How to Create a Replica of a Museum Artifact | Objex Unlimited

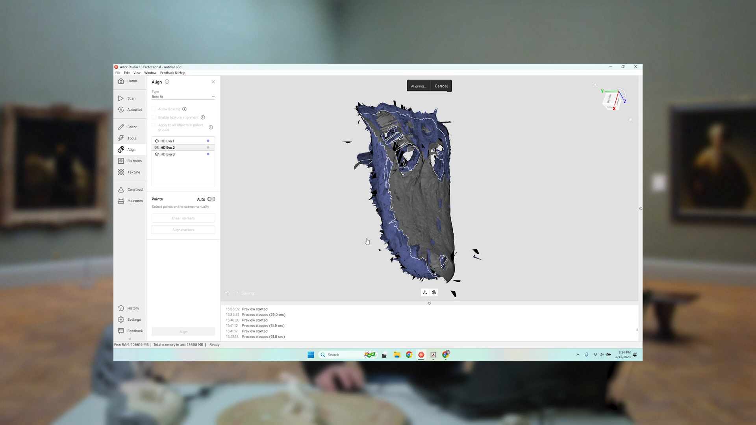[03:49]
So I've got all three scans aligned now.
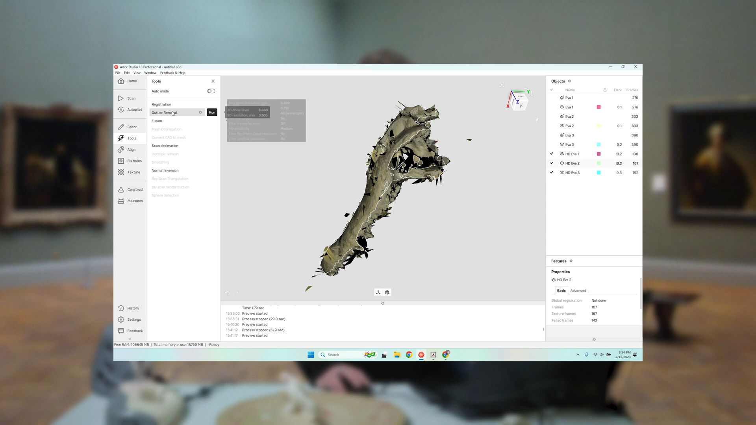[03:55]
I'm going to run a registration on these scans together, as opposed to running them separately. So that is happening now.
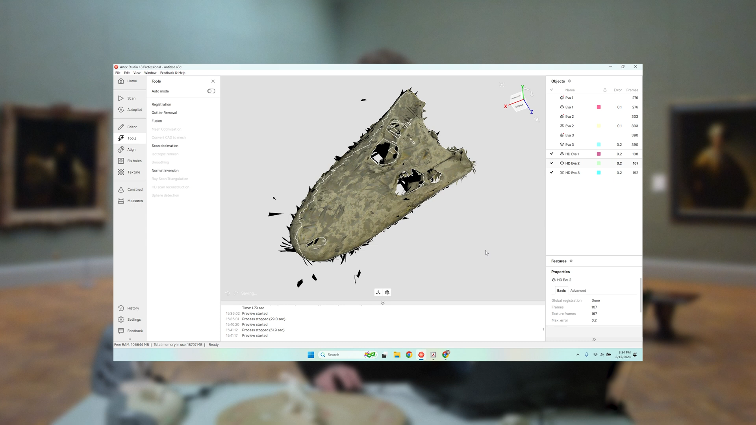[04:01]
That operation is finished. You'll see all these spikes around the object. I can eliminate those, but I also know that the diffusion is going to fix that also.
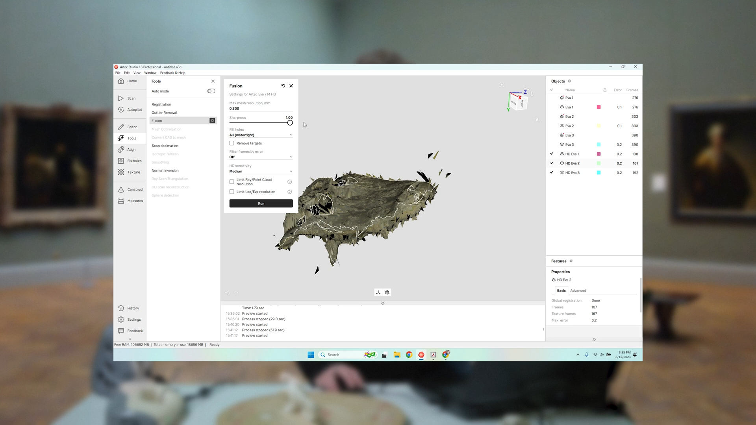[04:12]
So I'm going to just change settings here and run this. So this is the, I guess, the moment of truth, of the time when you're watching your screen and just waiting for that scan to pop up.
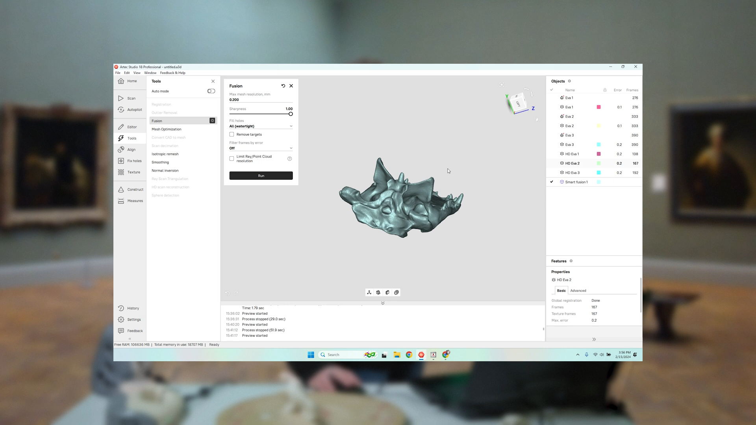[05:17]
That is done in start to finish a couple minutes. Truly incredible. So I can run some other tools.
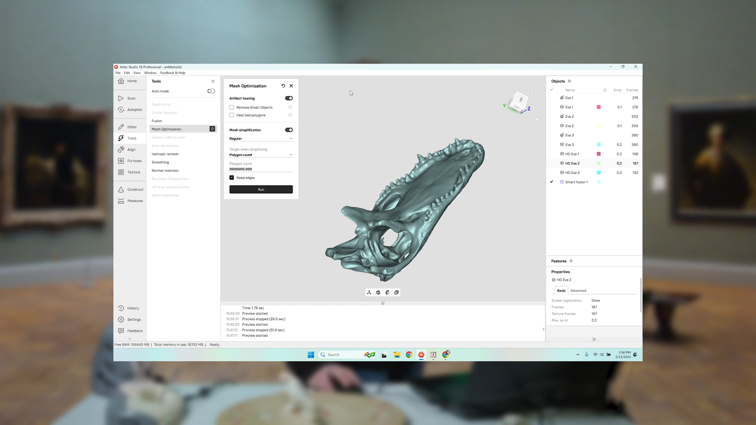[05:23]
There's a little bit of a couple floaters out here in space. So we're going to run a small objects filter to get rid of that.
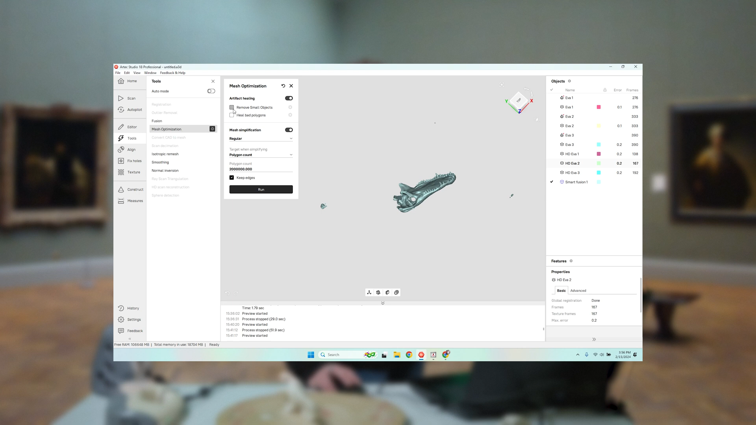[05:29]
And we can decimate the mesh if we choose to to get a smaller file. But you see here, that is a pretty incredible representation of that skull in a very short period of time.
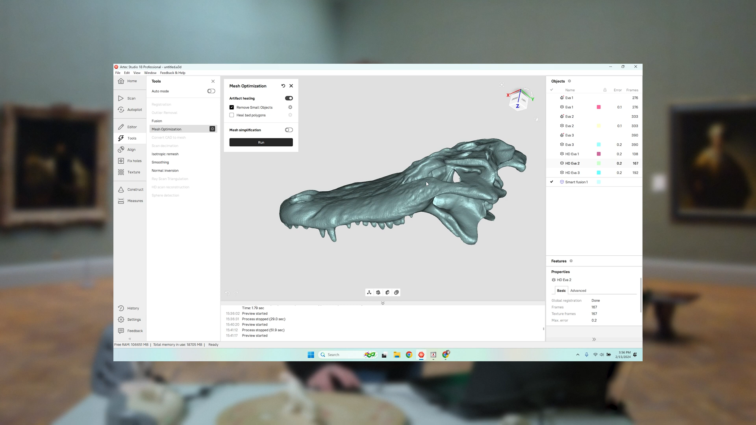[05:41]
You can also add color to it. So if I were to texture it, I just choose the model and the frames I used.
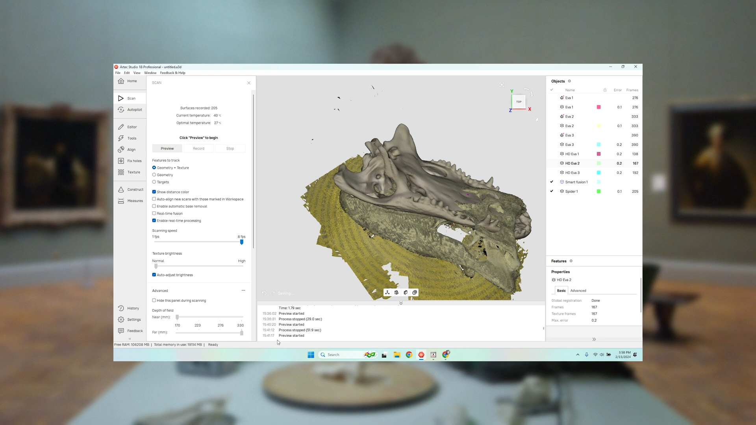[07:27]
So we're going to first run a registration algorithm
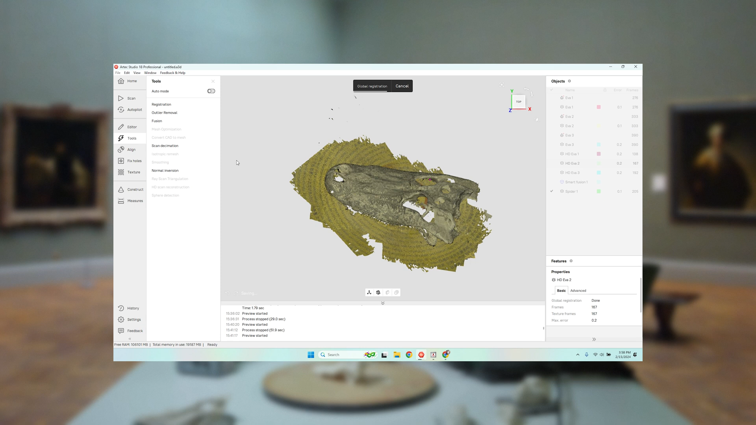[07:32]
and I'm then going to eliminate the background using the eraser and the cutoff plane tool. Now what I might do is just push this through to a mesh just so you can see the difference. So I'm going to erase that.
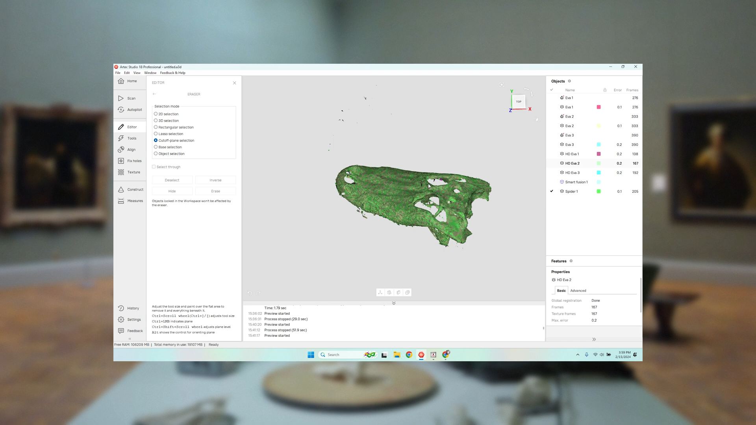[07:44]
So what I'm going to do now is I'm going to align this scan to the scans that we had previously.
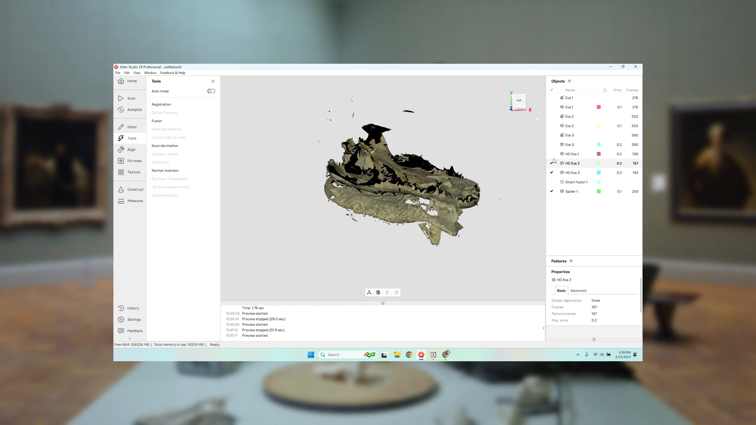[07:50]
So again using my align tool, the first three scans are already aligned.
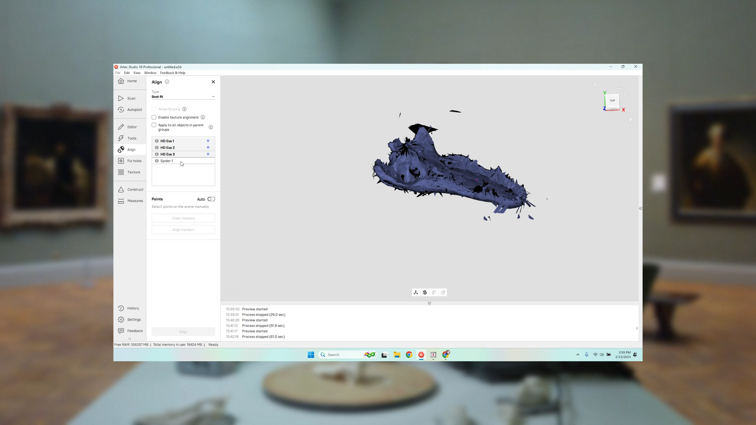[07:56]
I'm just going to add the fourth one here. So again, very straightforward.
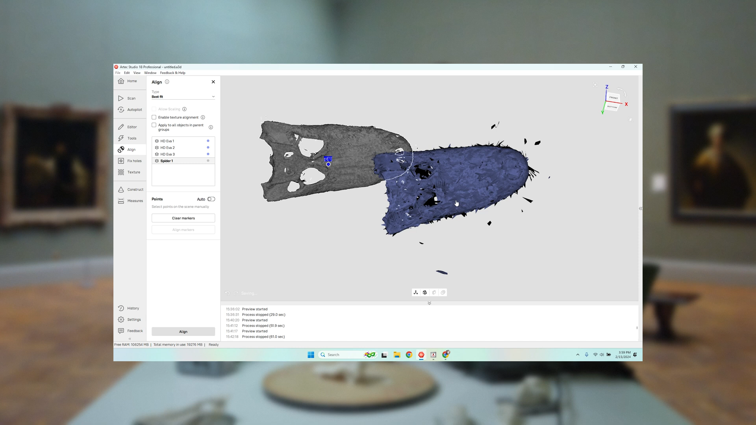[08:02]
This point here is kind of this point here. Here's sort of here. Here's sort of here. And let the algorithm do its magic.
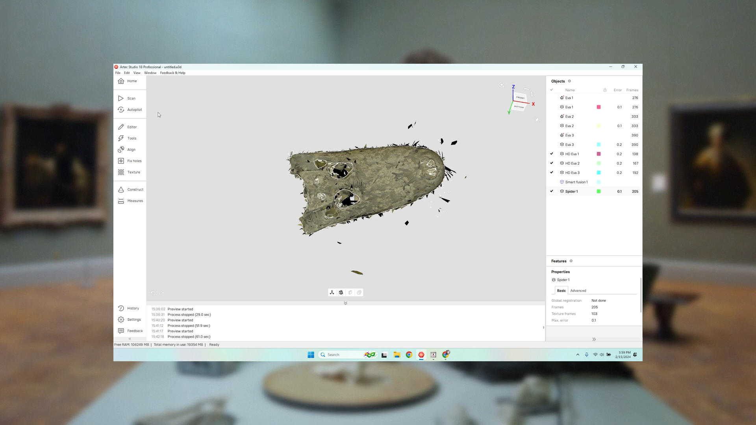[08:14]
Now it's aligned, we'll run a registration algorithm for all the scans together. And then we're going to push this through to a mesh and we'll see what the difference is.
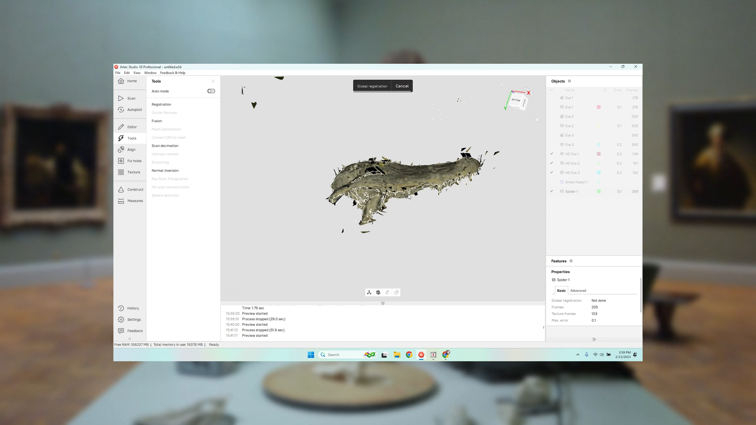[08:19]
And again, a few seconds of processing and then the moment of truth and we'll see what it looks like.